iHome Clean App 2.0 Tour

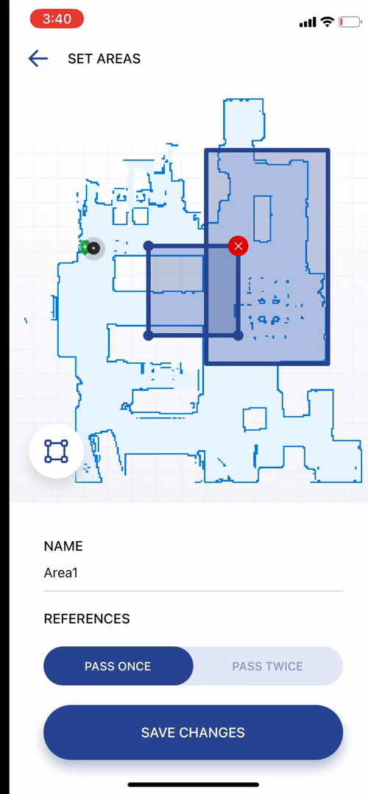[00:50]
Make sure to save. Repeat the process to make multiple areas.
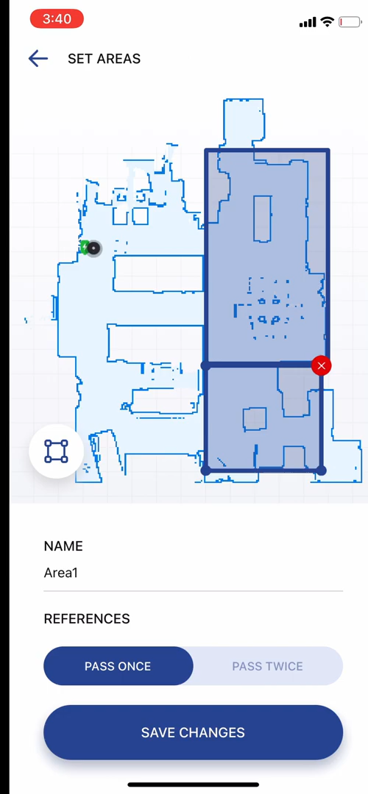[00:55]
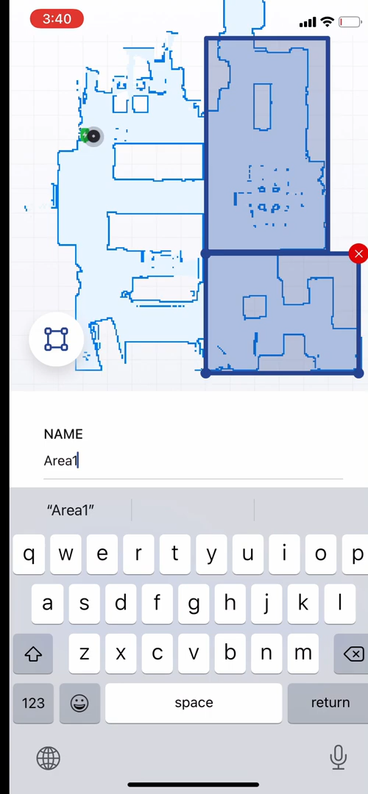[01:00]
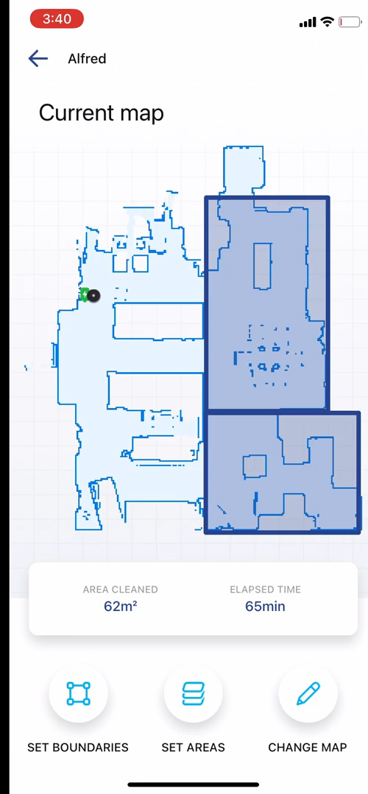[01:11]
We've set five areas in this example. Now let's set some boundaries.
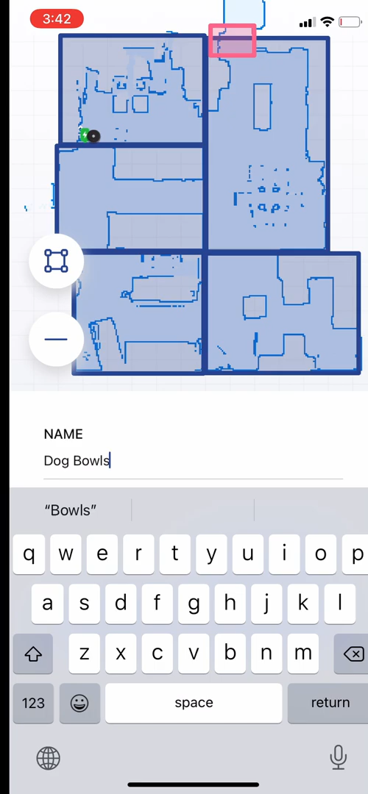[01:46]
Select whether to skip always or just when mopping.
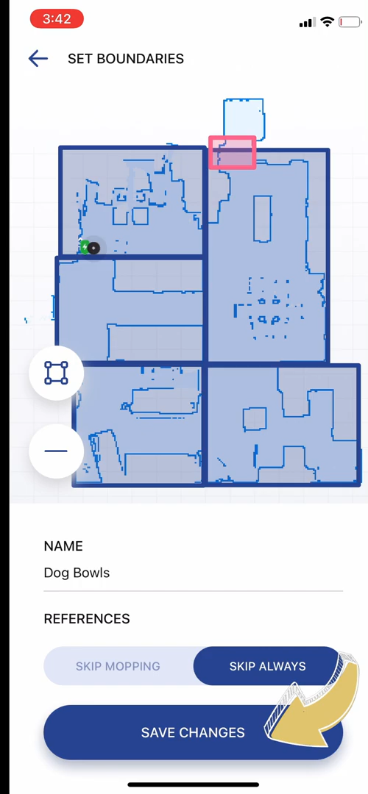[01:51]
Save. You may also load a previously used map.
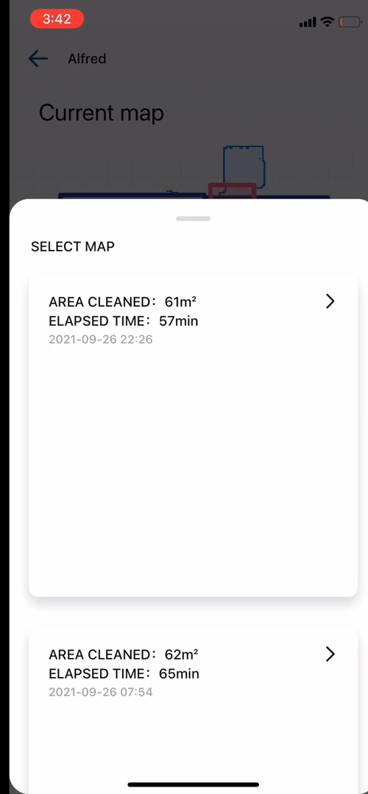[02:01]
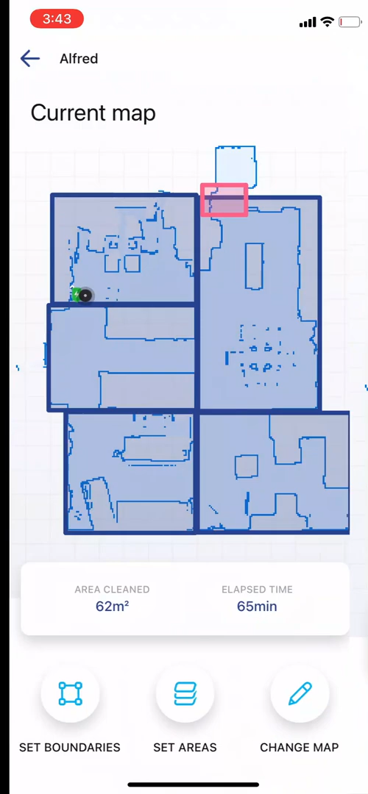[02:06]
You may also load a previously used map.
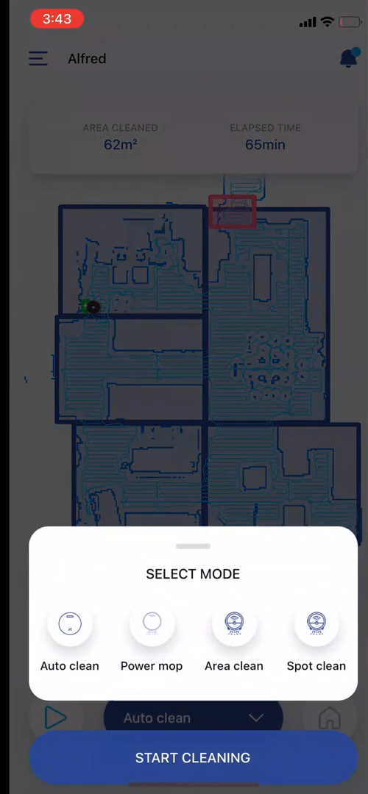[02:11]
Or tap on the cleaning cycle drop down to set additional cleaning cycles. Select mop while cleaning to vacuum and mop simultaneously.
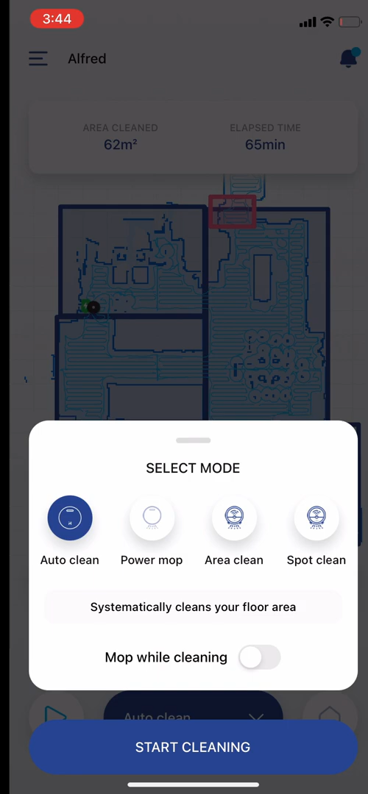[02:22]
Install the mop attachment. Also install to power mop. You may also select a specific area or areas to clean.
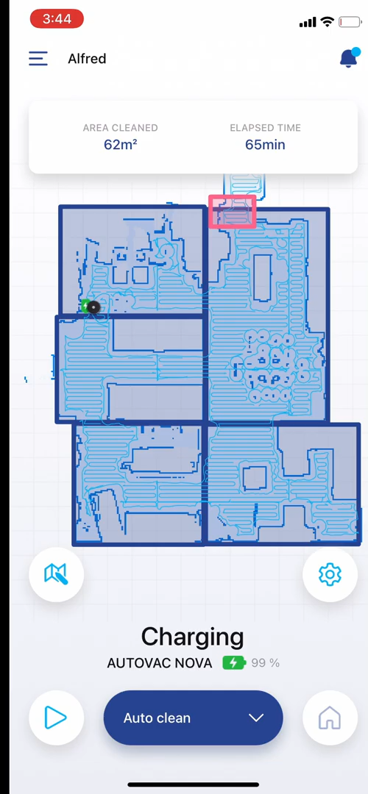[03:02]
You may use the D-pad to control the robot manually. You may empty the dustbin on demand. Tap find to locate your robot.
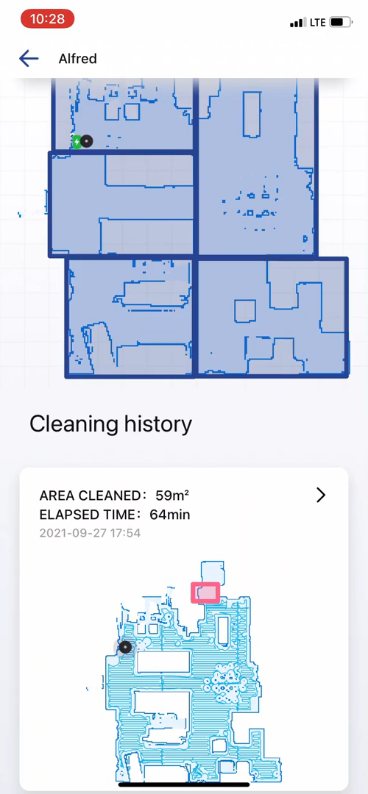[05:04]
Tap history to view previous cleaning cycles.
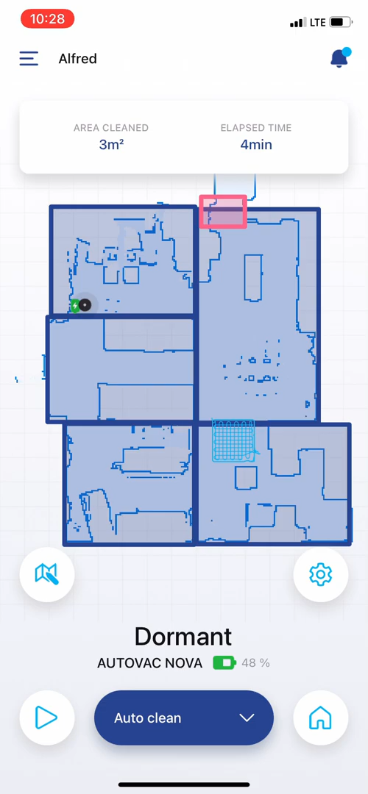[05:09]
Tap Schedule to schedule a cleaning.
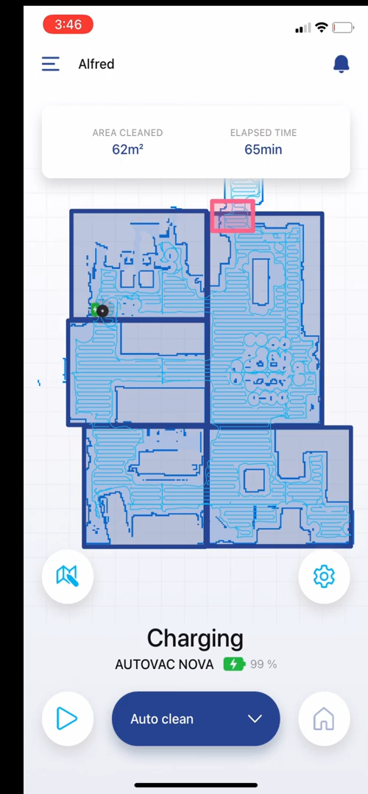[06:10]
Tap the bell notification icon on the upper right to view error messages and alerts.